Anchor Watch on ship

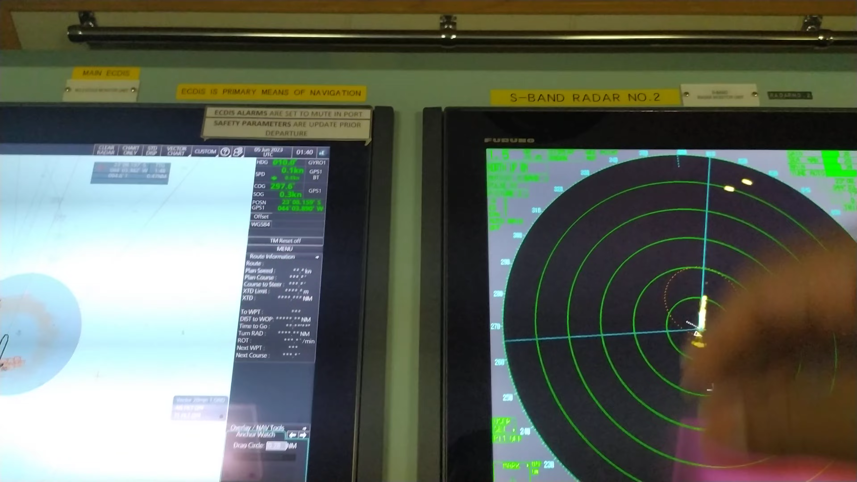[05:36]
Calculate mo. Ulitin ko lang ha. Summarize lang natin.
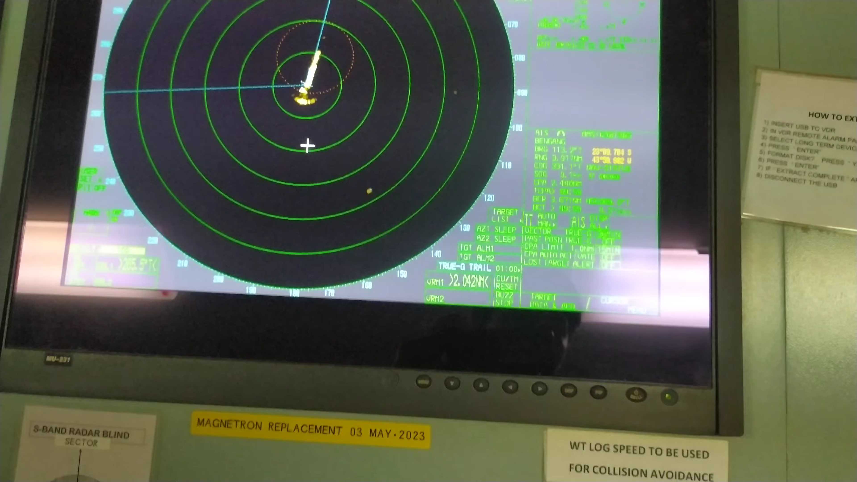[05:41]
Limbawa, 8 shackles, ang equivalent ng 8 shackles is 27.4 meters.
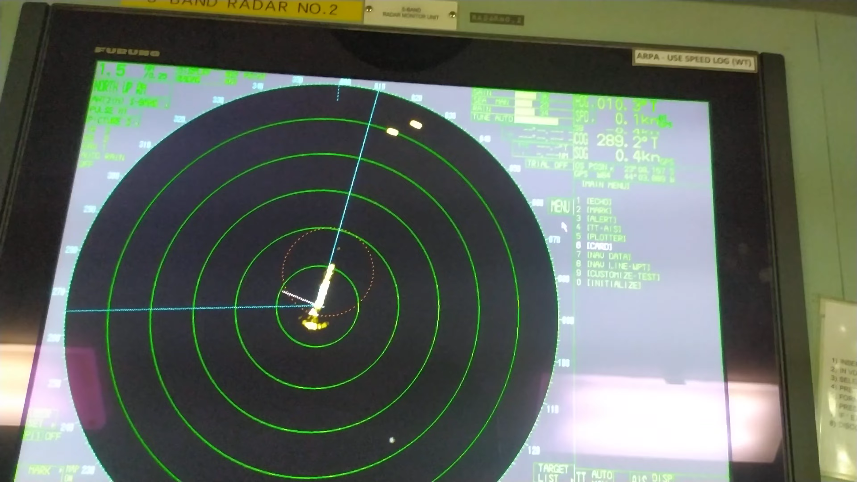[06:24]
So, punta ka sa menu, punta ka sa mark, yan, anchor watch. So, ngayon, meron ka ng anchor watch sa ICDIS at saka sa radar. Ang sunod mo na gagawin.
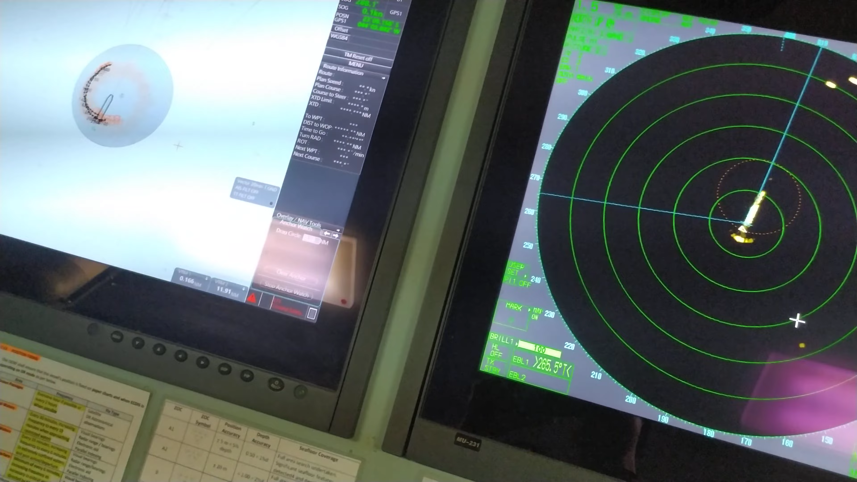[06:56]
So, advice ko, ulitin ko lang yung advice ko sa, sa, ano, sa mga duty official dyan.
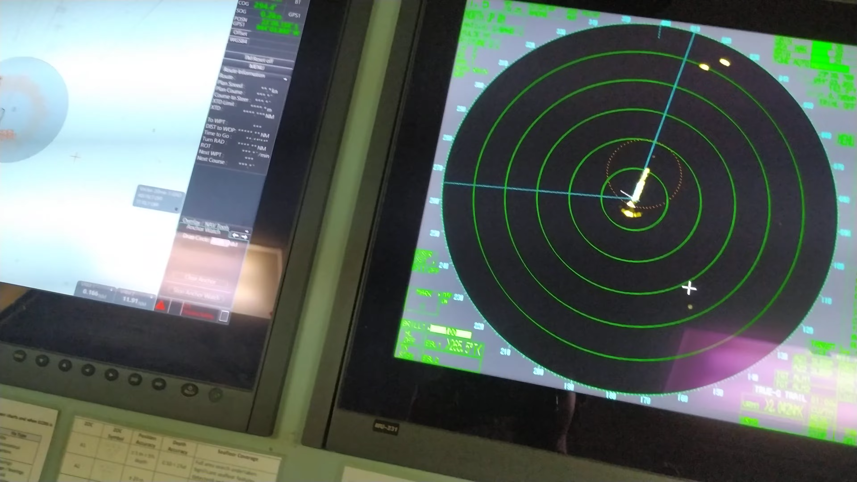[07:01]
Gumawa kayo ng dalawang, agat maaari,
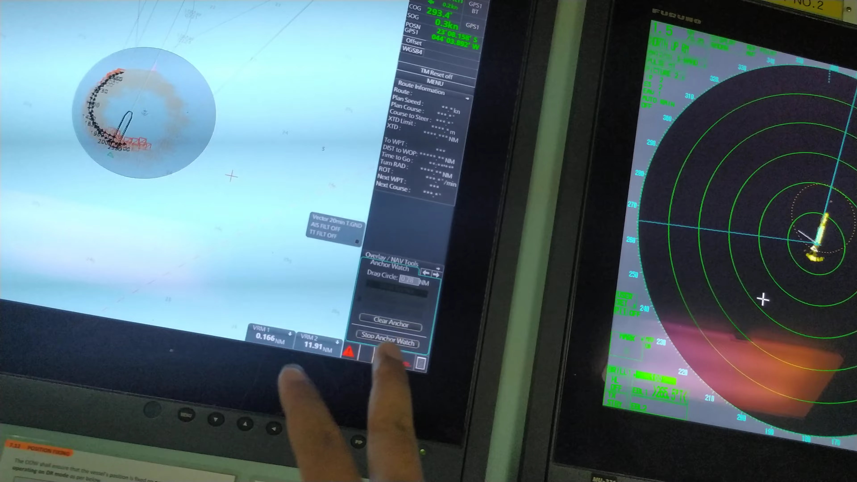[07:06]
dalawang turning circle sa ICDIS at saka sa radar para safety kayo sa authority.